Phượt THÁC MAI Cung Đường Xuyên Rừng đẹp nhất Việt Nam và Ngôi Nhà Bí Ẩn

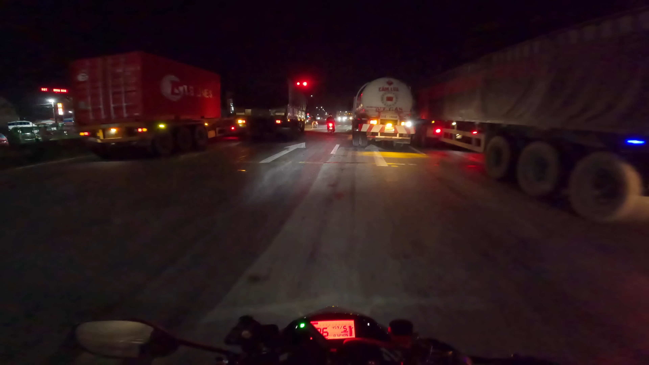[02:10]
gì thanh niên chạy dữ lắm nè nhìn cái hình nào là biết ha không đeo ba lô đeo một cái túi đeo chéo nho nhỏ nhanh không là hiểu rồi ha xe thì nói chung là giấu bài nha anh em hỏi là không có nói đâu
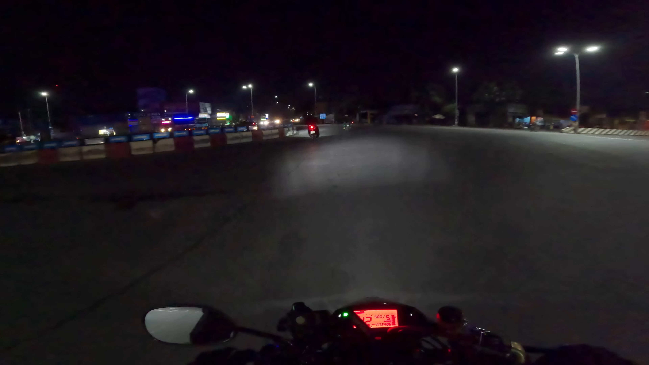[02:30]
rồi ok chắc bây giờ mình sẽ chạy chậm nha anh em cái đoạn này có chốt nè mình không nhớ chính xác là cái đoạn nào nhưng mình nhớ là gần tới dầu dây là có có một cái chốt bên tay phải thì anh em đi đường cứ chạy đúng tốc độ là ok không sao hết
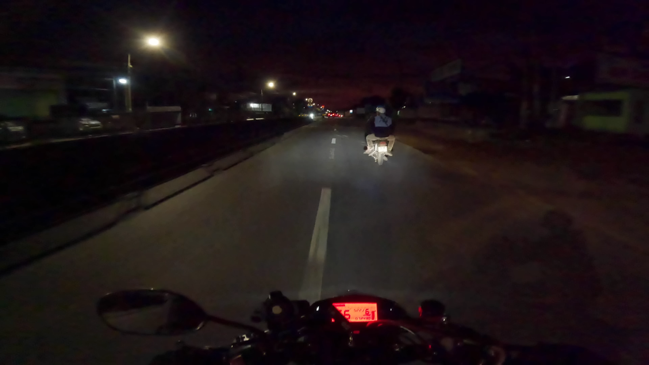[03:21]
đang đi chơi đang đi phượt đội nó bố hiểm mà bị bắt đo nồng độ cồn căng là căng là căng rồi căng là căng là căng quá chưa tới chưa tới gần tới gần tới
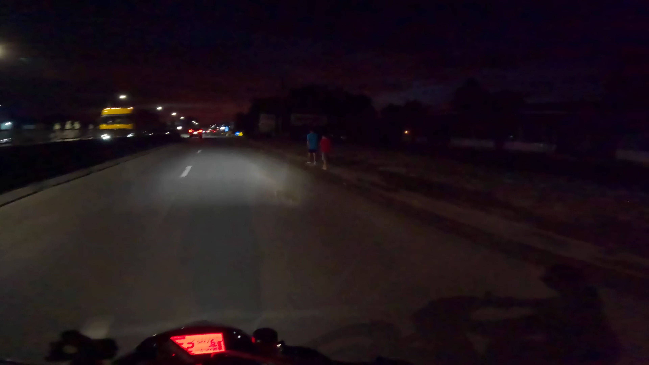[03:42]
hôm nay không có anh em ơi chỗ này nè hôm nay không có nè mấy cái cục này nè à đây nè chốt đây nè
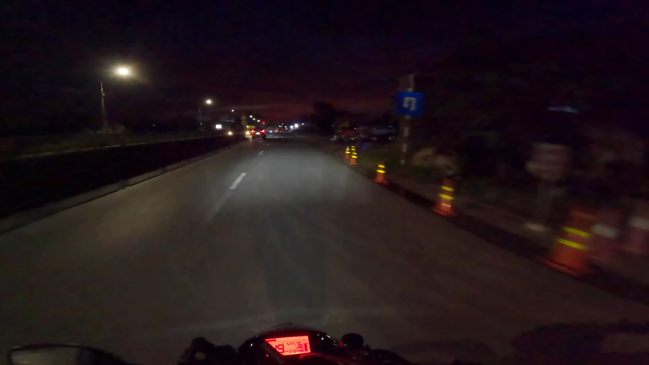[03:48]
giờ này đâu có bắt đâu mà sợ mấy ông ngủ hết rồi anh em cứ đi sáng sớm cho mình anh em đi cái cái giấc 5 giờ sáng cho mình xem là có chú cảnh sát nào ra bắt hay là không giờ này là mấy ông ngủ hết rồi đi thôi